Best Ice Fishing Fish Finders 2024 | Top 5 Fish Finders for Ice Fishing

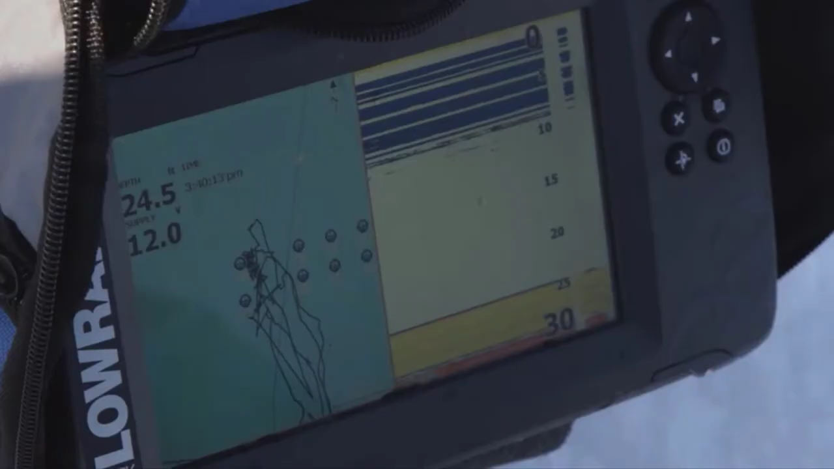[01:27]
Okay guys, so I'm looking at my waypoints that I've got here for the holes that we have in the ice.
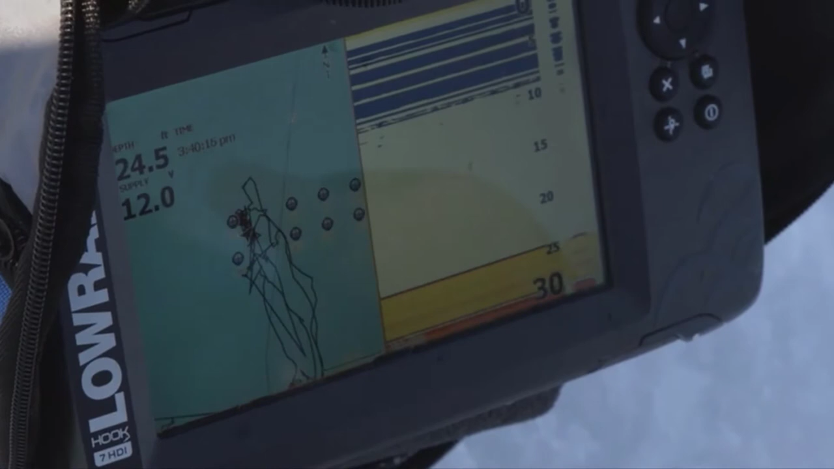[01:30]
Now I know from dropping the transducer in them and catching fish out of them, hole 2, 6, and 4 have been producing for me.
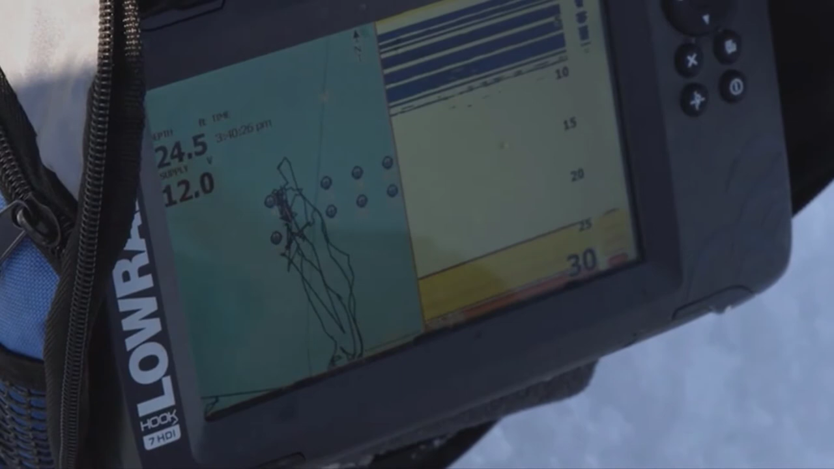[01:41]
So I'm gonna go ahead and change the waypoint symbols on those. So the easiest way for me to do this, since I know which ones they are,
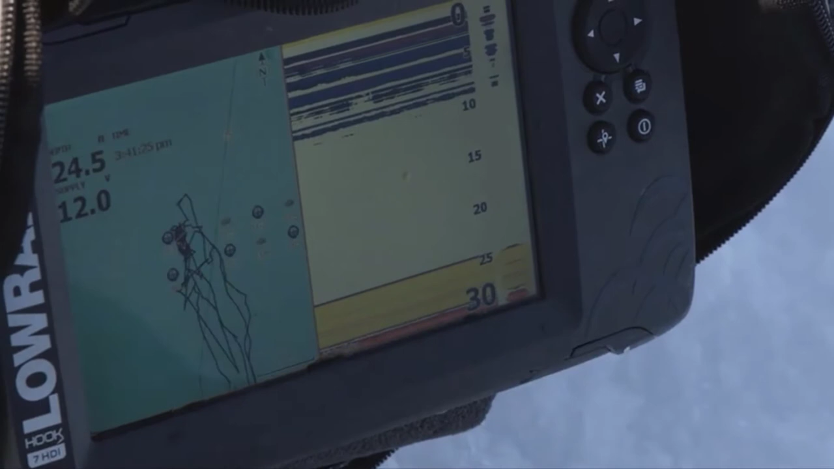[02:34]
so now I know which ones of my running and gunning holes are producing for me.
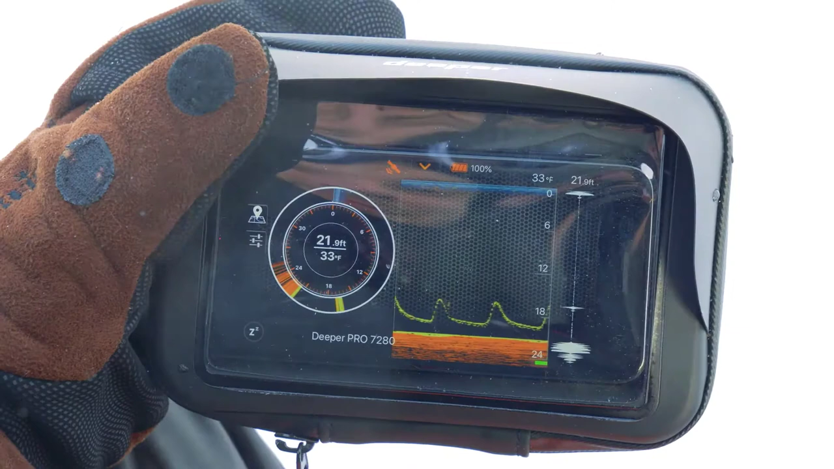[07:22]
On screen: depth 21.9 ft, water 33°F
This is a detailed view. The orange is the water's bottom. See the constant yellow line moving up and down? That's your lure.
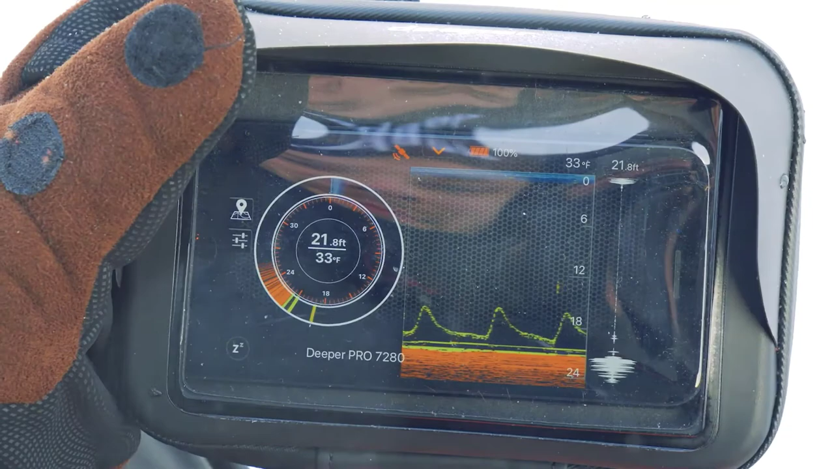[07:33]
On screen: depth 21.8 ft, water 33°F
Any line or arch appearing under your lure is a fish.
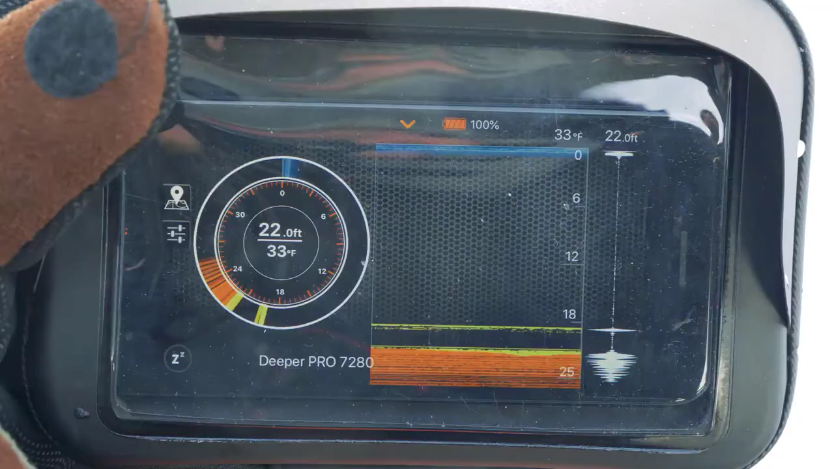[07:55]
On screen: depth 22.0 ft, water 33°F
By tapping on the menu dial on the left-hand side of the screen, you will get access to more options.
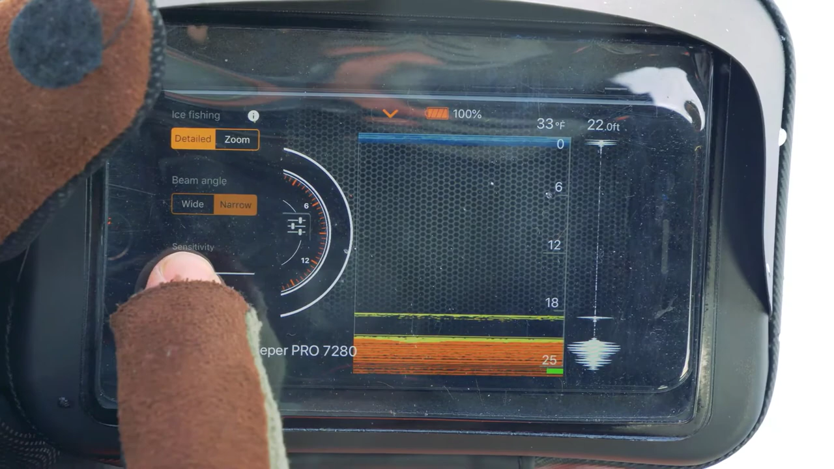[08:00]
On screen: water 33°F
At the very bottom is the sensitivity dial.
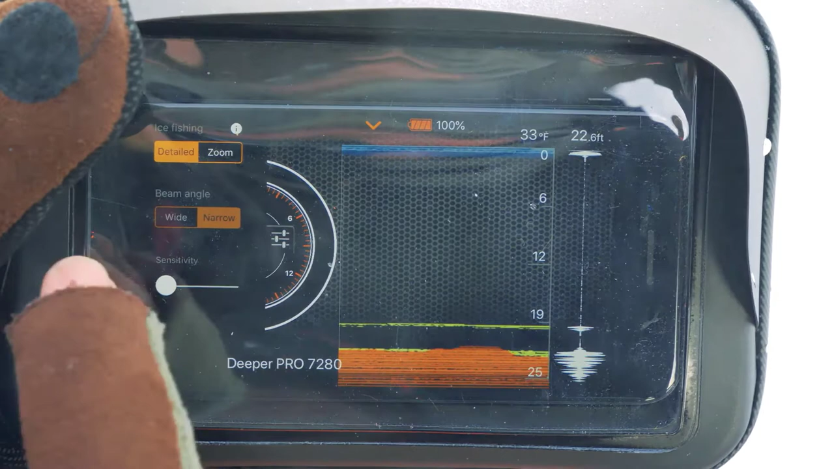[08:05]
On screen: depth 22.6 ft, water 33°F
Pull it up for clear waters and down for murky waters with less visibility.
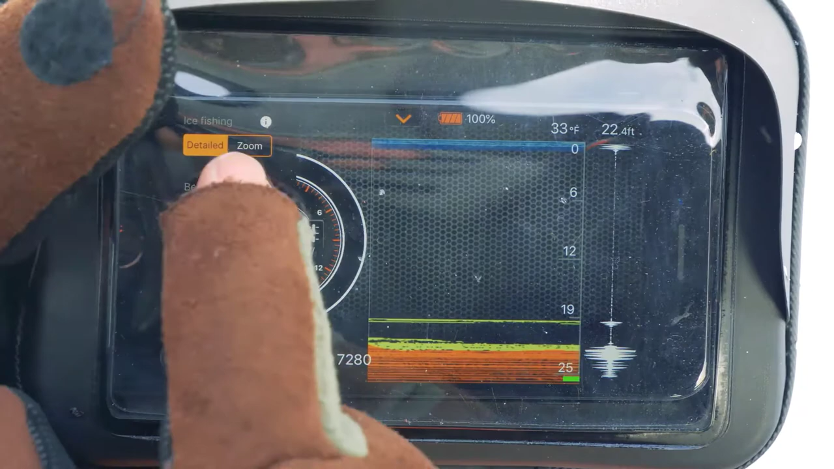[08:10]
On screen: depth 22.4 ft, water 33°F
Select the zoom mode to reveal the zooming feature.
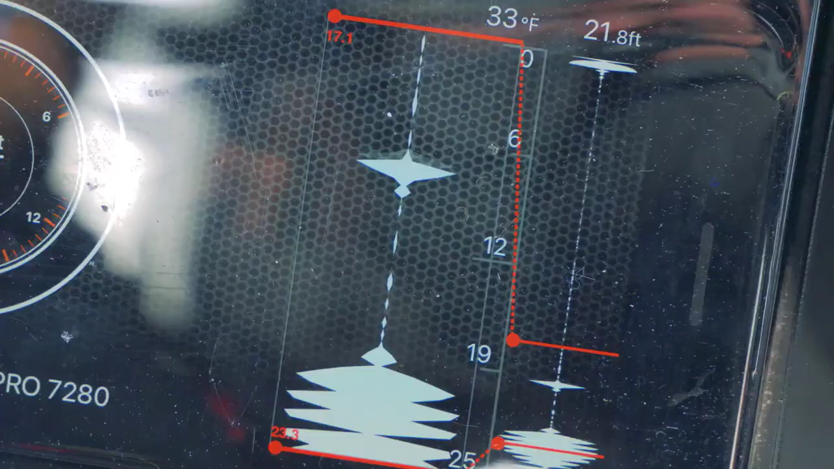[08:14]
On screen: depth 21.8 ft, water 33°F
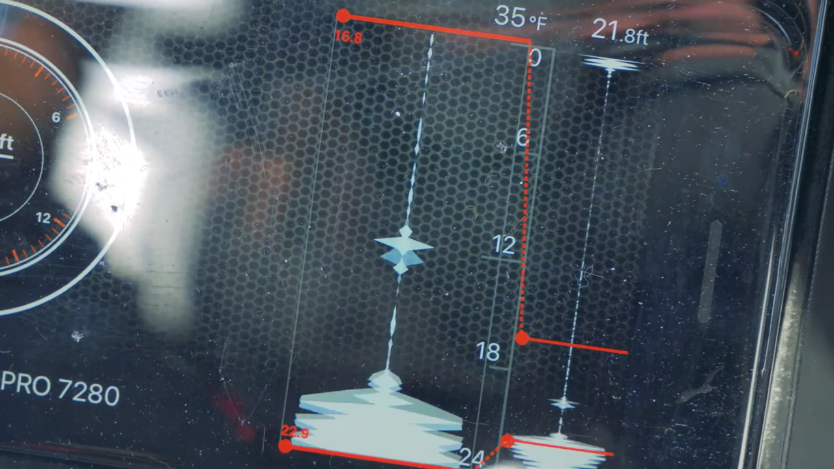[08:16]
On screen: depth 21.8 ft, water 35°F
You can pinch and zoom on any selected depth to see your lure or fish up close.
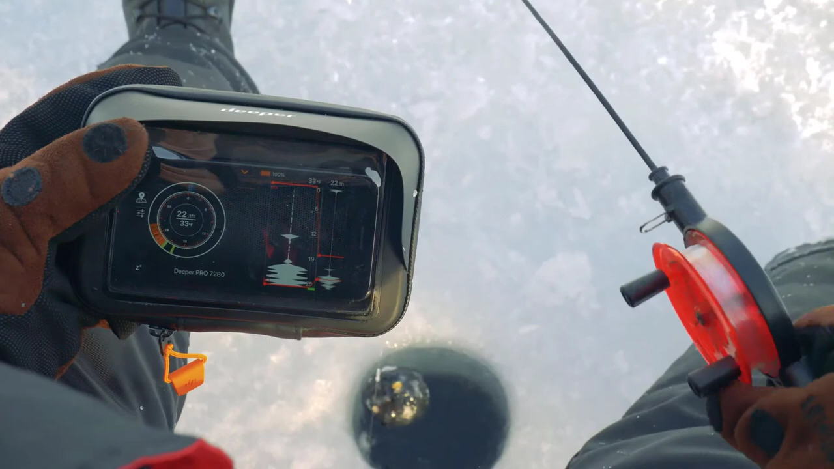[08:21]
This will give you a strategic advantage by enabling you to see the exact representation on your lure movement in real time.
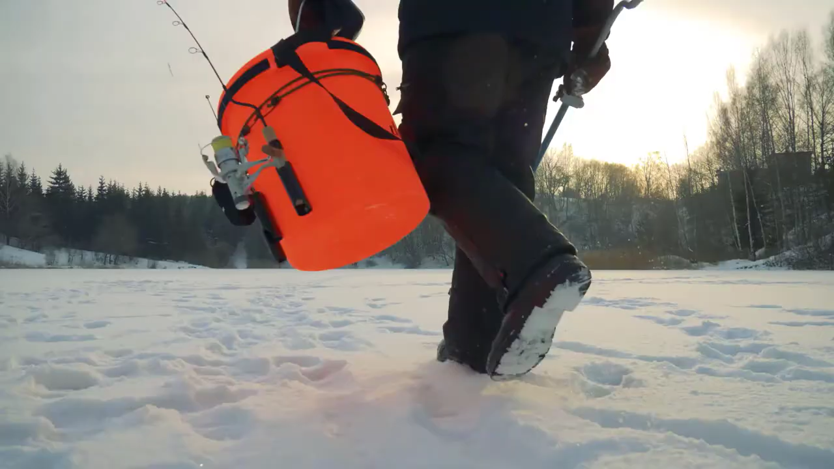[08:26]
You can mark every ice hole and save for later analysis.
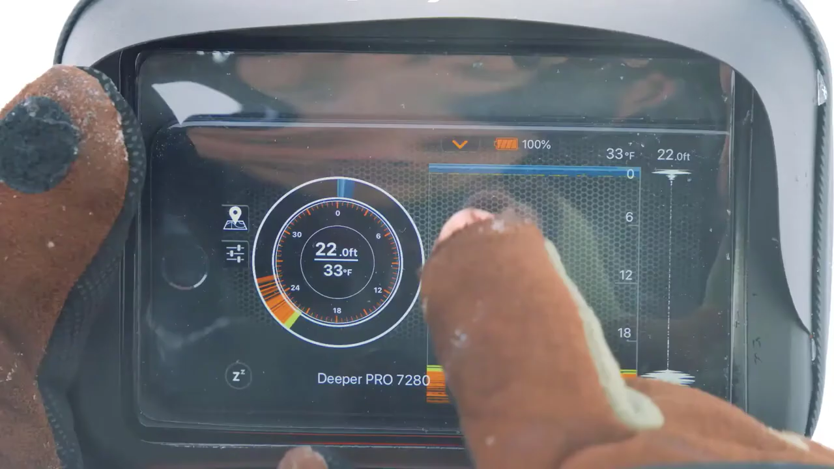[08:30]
On screen: depth 22.0 ft, water 33°F
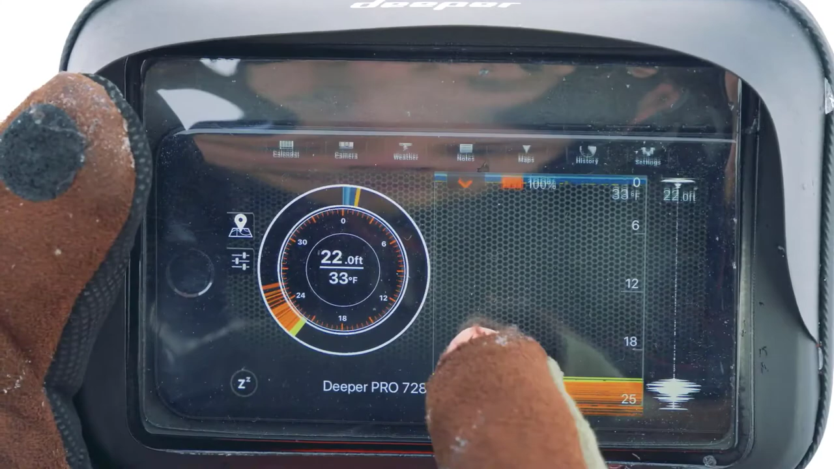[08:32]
On screen: depth 22.0 ft, water 33°F
To do this, tap to reveal the upper menu and tap on History. You can access all of your scanning data by scrolling.
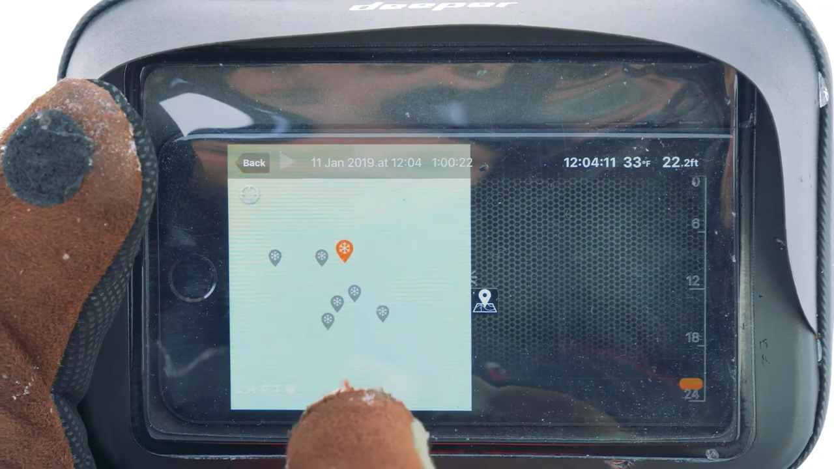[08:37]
On screen: depth 22.2 ft, water 33°F
This feature allows you to mark every ice hole you visit, also giving you the ability to track the bottom structure changes of the lake.
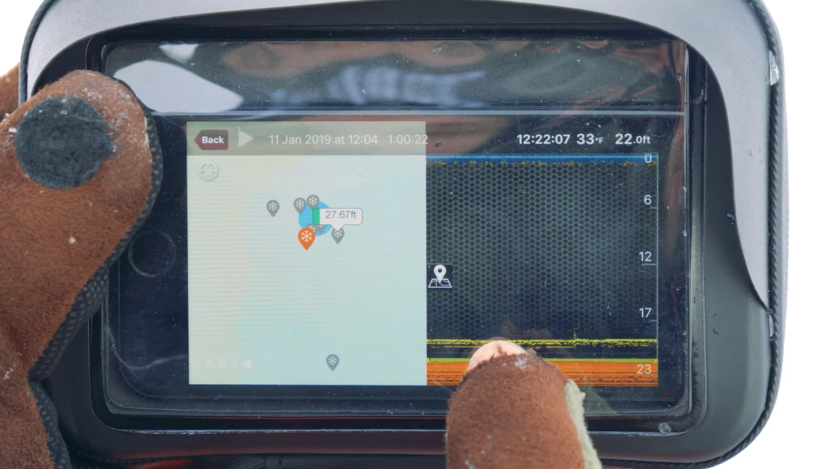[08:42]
On screen: water 33°F
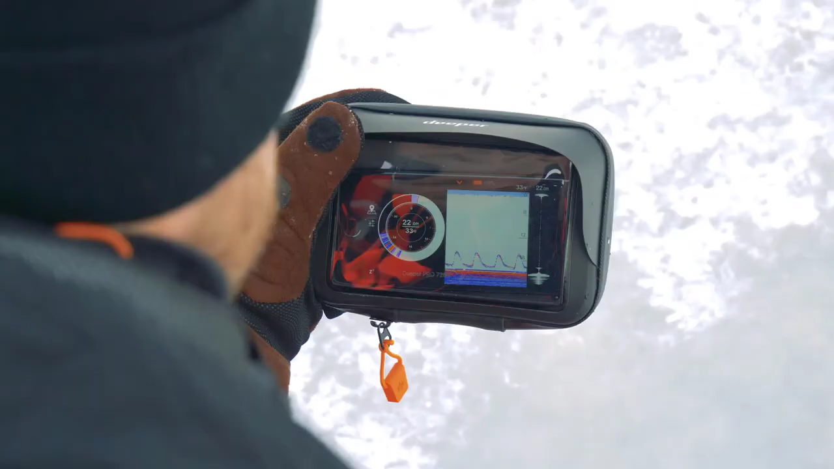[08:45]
It is important to keep your phone insulated to extend its battery life while ice fishing. Our fisherman is using the Deeper Winter smartphone case.